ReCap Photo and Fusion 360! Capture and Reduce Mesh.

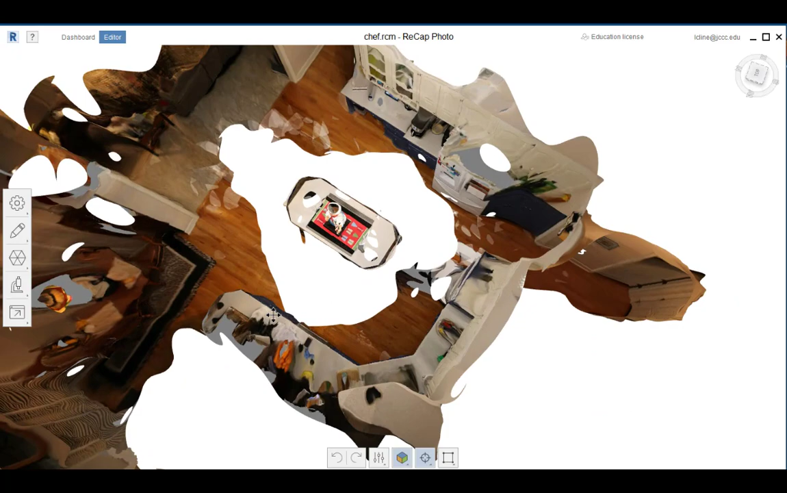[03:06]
We've got all of the Chef from all angles.
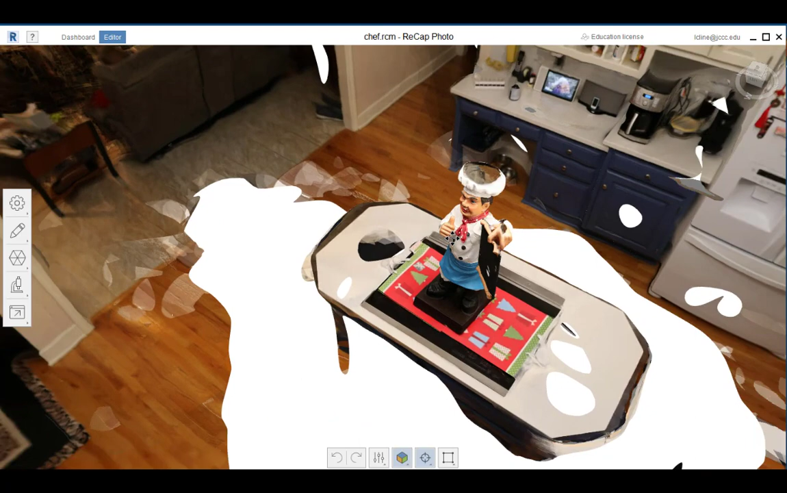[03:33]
Here, you can choose how to see the model. For example, texture with wireframe.
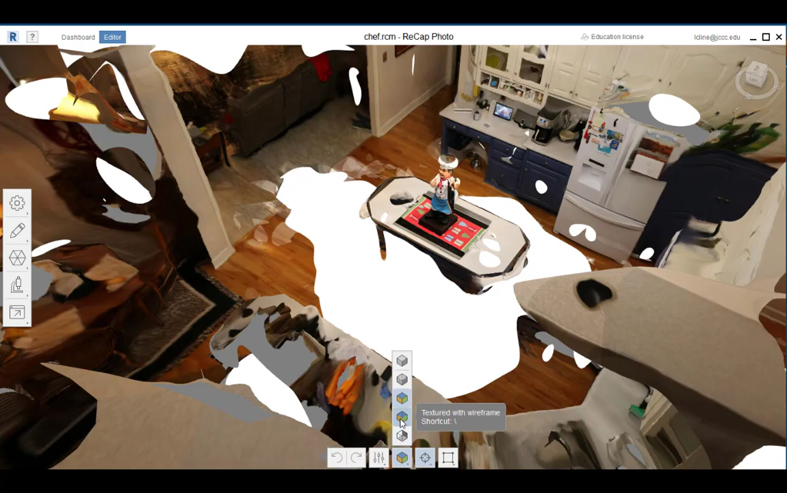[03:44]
Look how dense that mesh is.
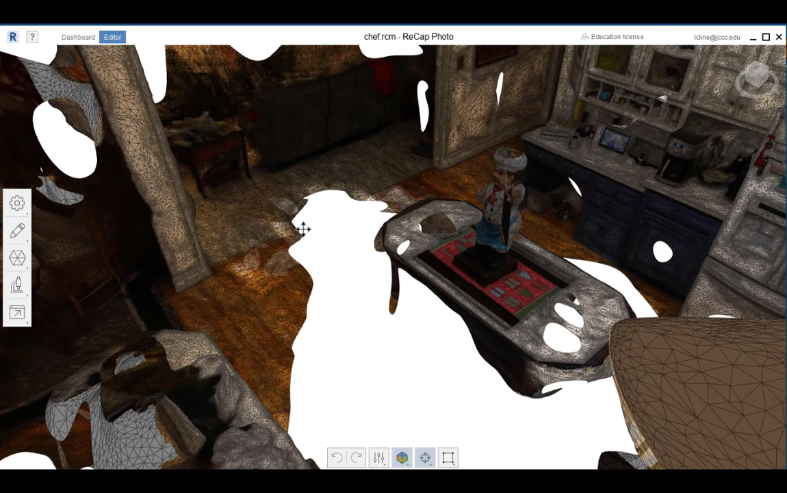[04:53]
So, I'll click on Decimate Mesh. And it has over 4 million faces. So, let's cut that down to 2 million.
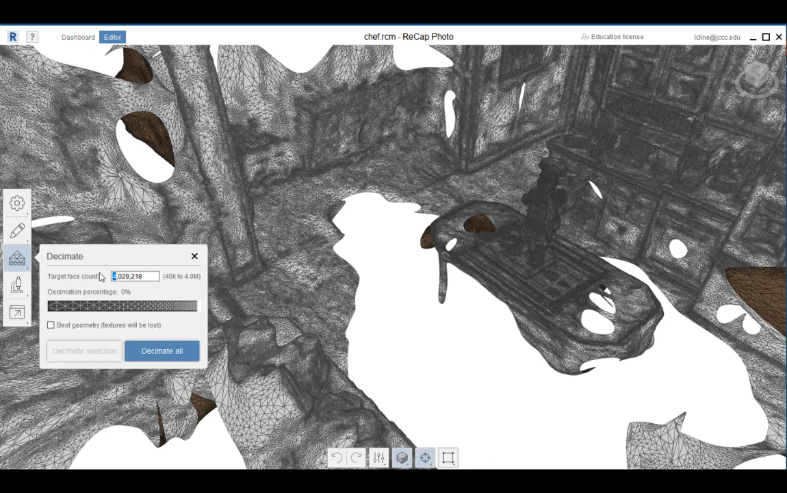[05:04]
And decimate all. And look at that.
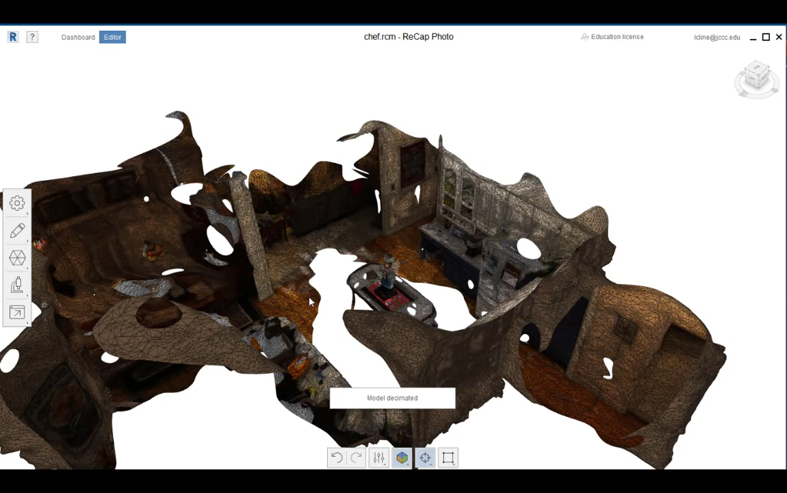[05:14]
It's still pretty dense. But not as dense as it was.
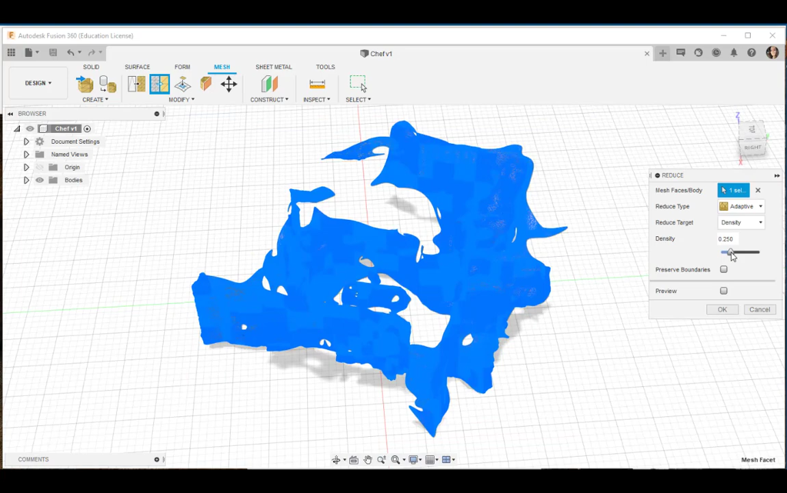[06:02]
And click OK. Oh, that's a lot better. We'll be able to work a lot easier with this.